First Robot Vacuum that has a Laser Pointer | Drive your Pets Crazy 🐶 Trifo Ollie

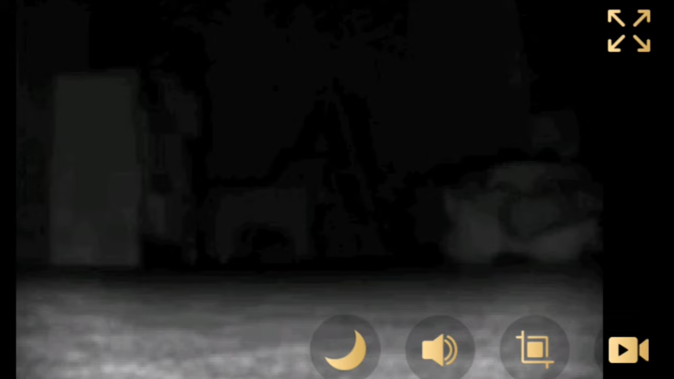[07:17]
You also have the ability to record directly to your device and you also can snapshot whatever the robot sees. And if you don't want the voice recorder on, well, you can turn off the little mic or speaker icon.
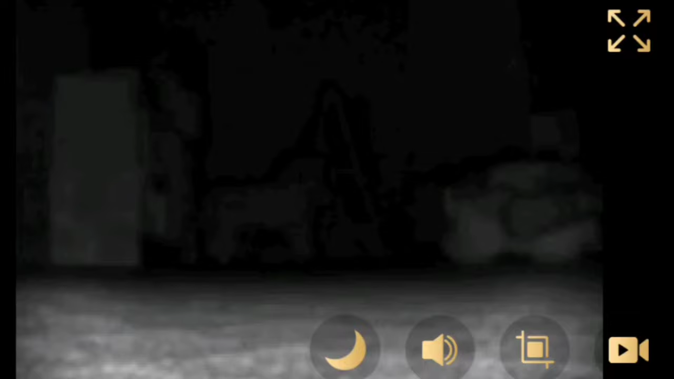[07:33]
Okay, so you have the option to go into full screen and it's basically the same thing, but I prefer having a dual layout where I can see the map and also the live preview.